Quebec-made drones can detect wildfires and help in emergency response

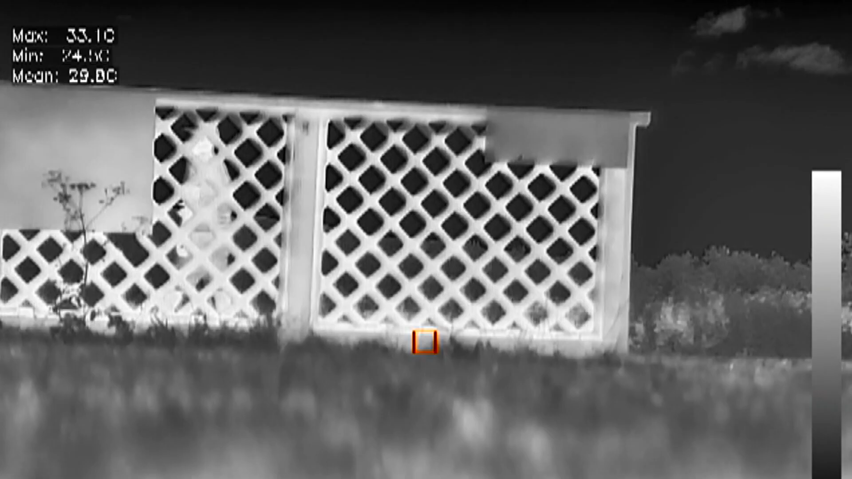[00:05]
On screen: max 33.1°C
the shape of a human with a high accuracy, say, okay, that's somebody that I found and located.